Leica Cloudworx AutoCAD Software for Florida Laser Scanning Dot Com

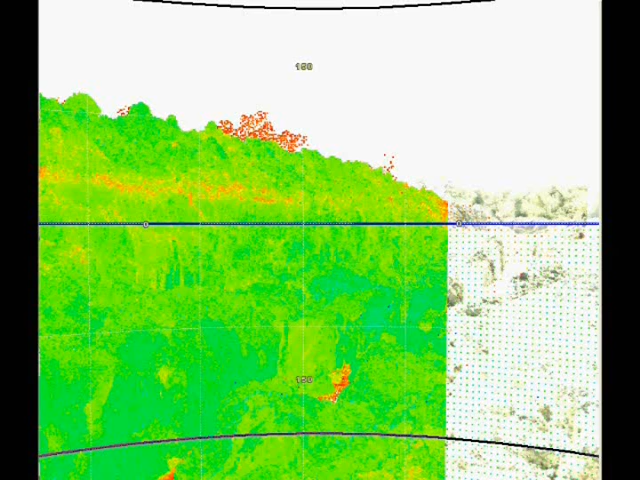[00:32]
cloud engine let users efficiently visualize and process large point cloud data sets.
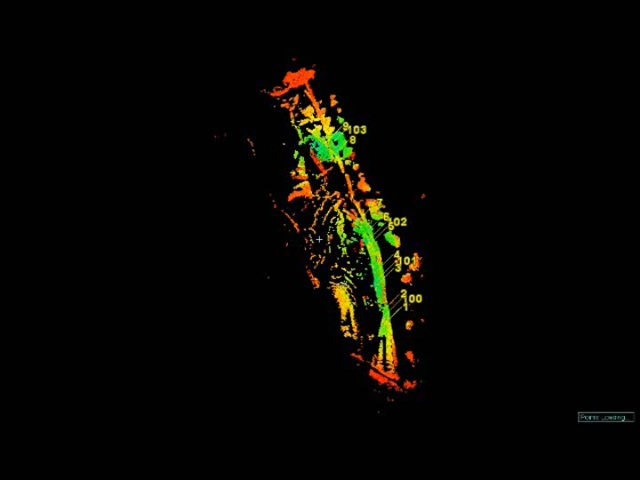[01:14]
to drive point clouds visualization in AutoCAD with unprecedented speed. Features and benefits. Fast manipulation of scans in AutoCAD. Slices.
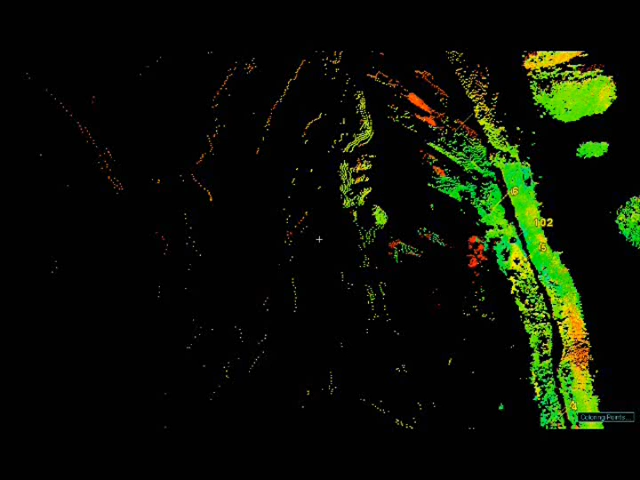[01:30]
Quickly trace or auto-fit 2D lines, polylines, and arcs. Auto pipe fit. Intelligent.
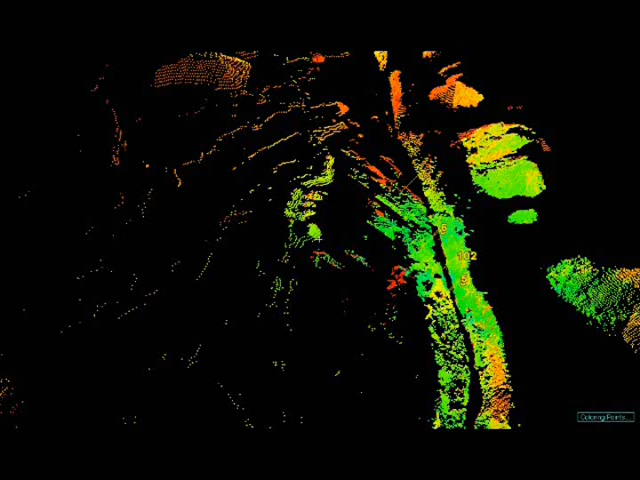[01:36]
As-builts in AutoPlant, CADworks, and more. Accurate tie-ins and clash checks.
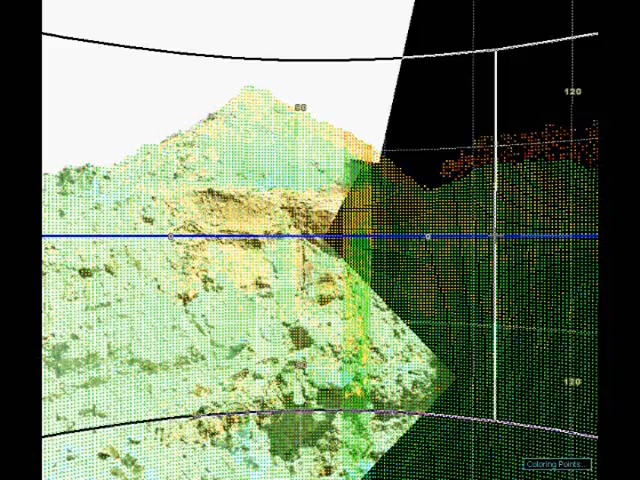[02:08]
Point cloud display control. To focus on particular areas of interest,
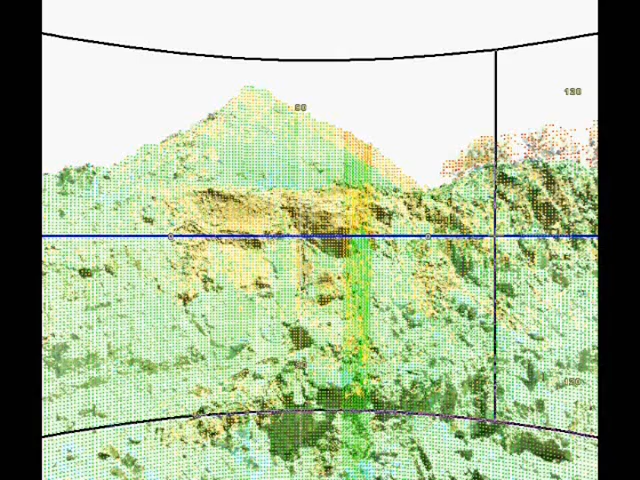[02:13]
easy-to-use tools define specific areas of 3D point clouds to display.
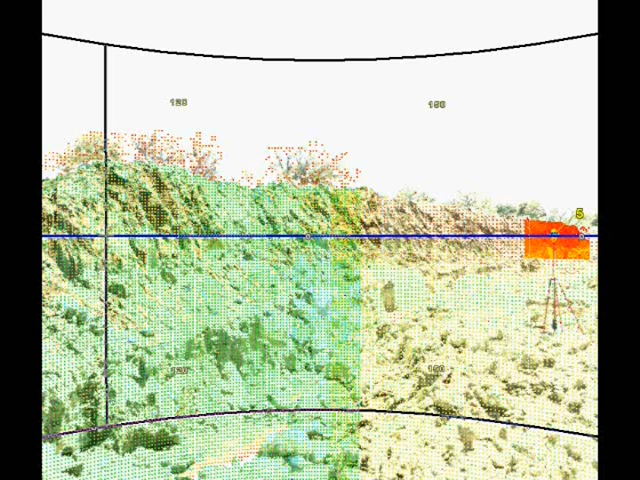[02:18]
For improved visualization, segments of point clouds can be selectively hidden using fences or user-defined cut planes, slices, or 3D limit boxes.
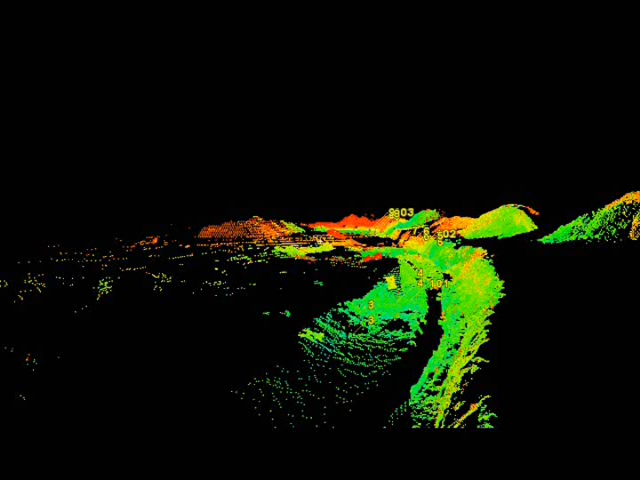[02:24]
Accurate building documentation. Slices through point cloud data facilitate the creation of planimetric and elevation drawings.
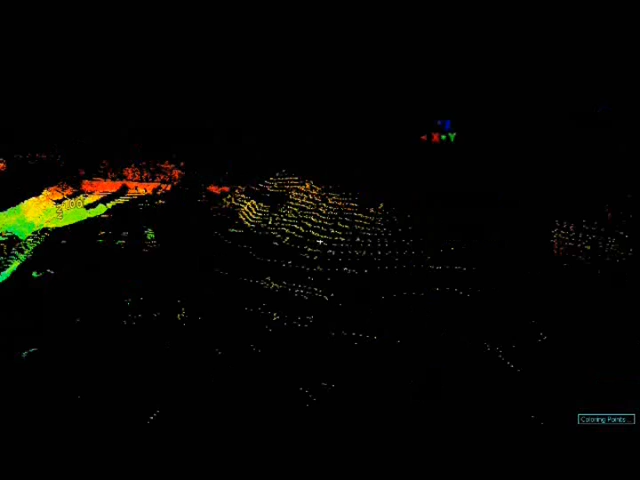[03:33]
Civil Engineering Applications Civil Engineering Applications Like CloudWorks integrates with applications like Autodesk, LAN Desktop, and Civil 3D to deliver solutions for civil engineering and surveying projects, such as transportation, infrastructure, land development, surveying, bridge models, volumetric calculations, and much more.
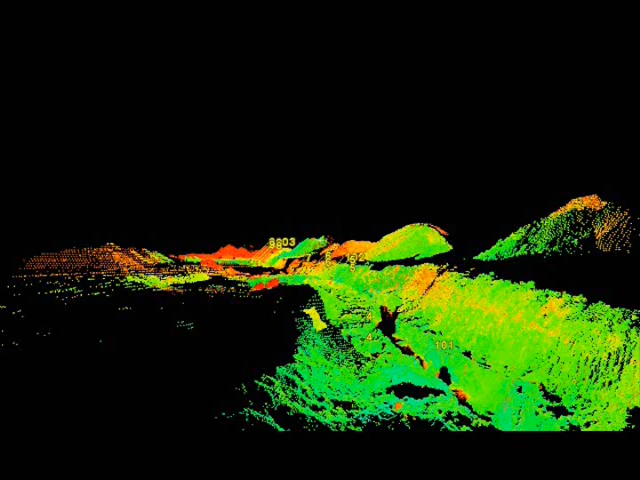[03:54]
Users can extract 3D coordinates to represent site features that are easily identifiable in detailed point clouds.
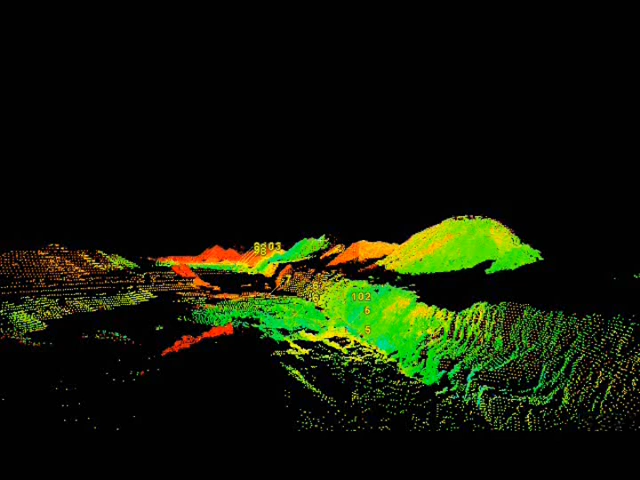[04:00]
Original ground points can be extracted for topographic modeling.